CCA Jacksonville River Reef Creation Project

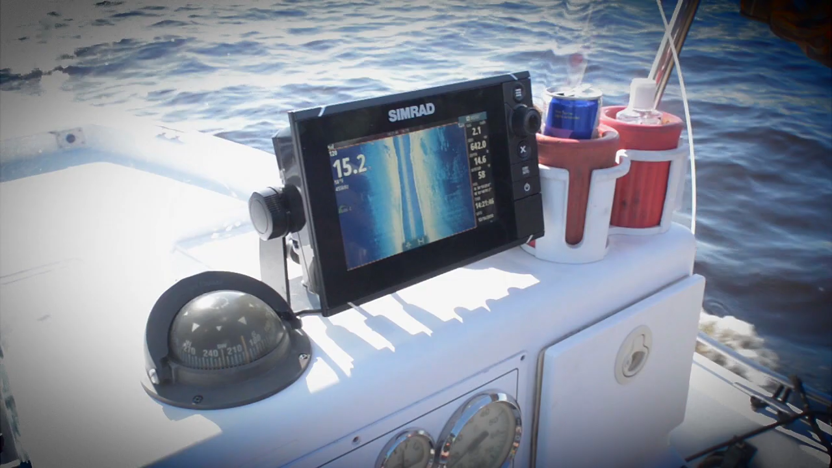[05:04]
sonar and sonar imagery showed piles of concrete rising five feet off the